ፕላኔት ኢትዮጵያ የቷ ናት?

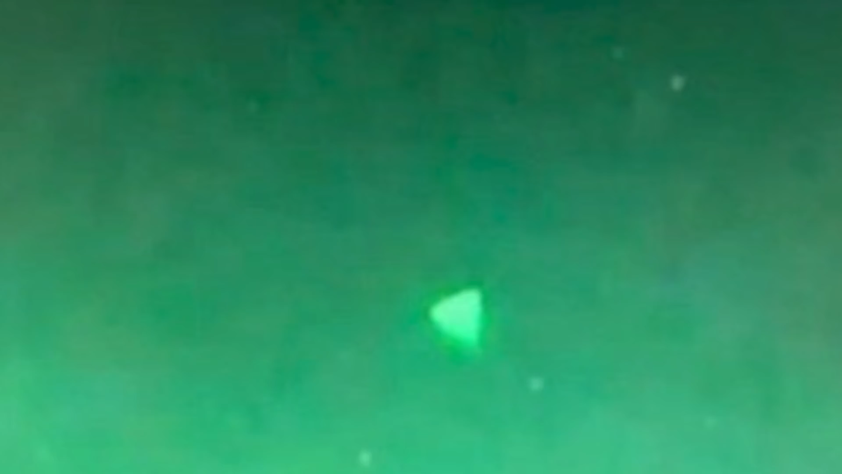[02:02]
በጣም አስገራሚ ትሪያንግል የሚመስል በራሪ ነገር በሰማይ በቅርባችን ተቀርቷል ስለዚህ 144 መረጃዎችን ነበር ሲያጠና የነበረው ግብረ ኃይሉ በተለይ ለሁለት አስርተ ዓመታት ነው ጥናቱን ያደረገው ቢያንስ ወደ 3 ቪዲዮዎችን ጨምሮ እንዳጠና ነው እንግዲህ ዘገባው የሚጠቅሰውና ግን
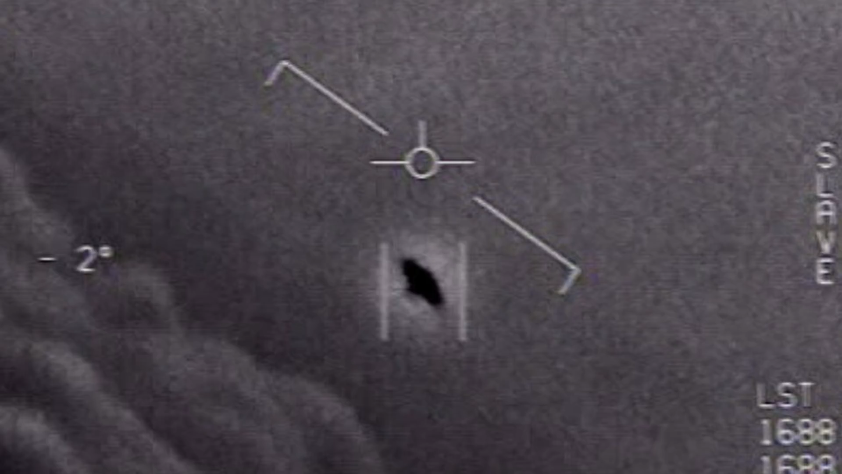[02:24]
መጨረሻ ላይ ምንድነው የተባለው እንደዛ አይነት የሚበረው ቴክኖሎጂ የለንም ነው ያሉት በተለይ ጆን ራትክሊፍ የተባሉት የቀደመው የአሜሪካ የስለላ ብሔራዊ ተቋም ዳይሬክተር ናቸው እንደዛ አይነት የሚበረው ቴክኖሎጂ የለንም ምናልባት እነዚህ የሚበሩት ራሱ
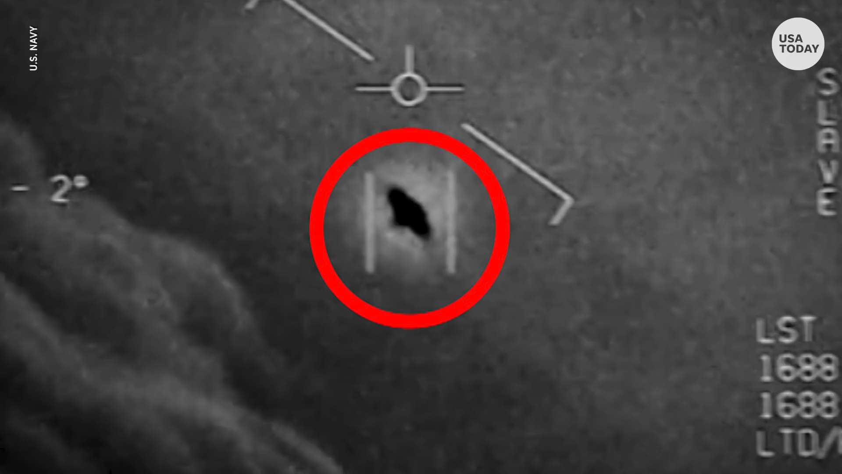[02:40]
አሜሪካ በድብቅ የሰራቻቸውና ምናልባት ሌላው የባህር ኃይል ሳይቅ ሙከራ ኤሪያ 51 ላይ የሚሰሩ የተለያዩ ስራዎች አሉና ከነዛ መካከል አንዱ ሊሆን ይችላል ይሄኛው በሰማይ ላይ ሲበር ላይ ታየው በራሪ ነገርና